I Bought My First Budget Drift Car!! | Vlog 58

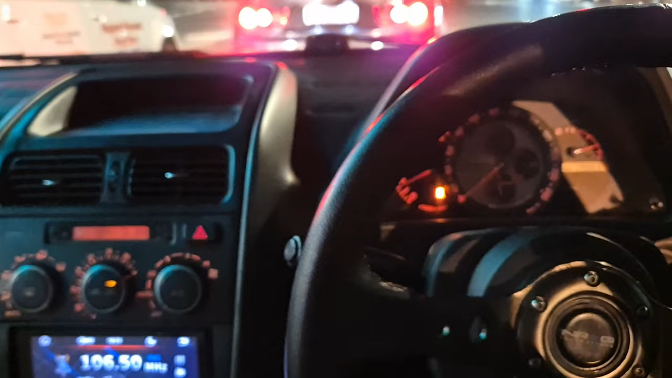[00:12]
I lost my words you guys take a guess What car this is you can probably tell by the thumbnail now,
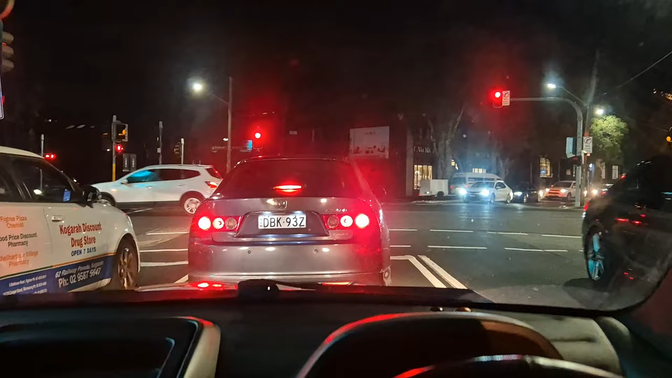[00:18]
but this is my first drive and that's the euro right there It's got a sunroof your boys got a sunroof now can't record right now driving cuz yeah, I don't have any magnets for the phone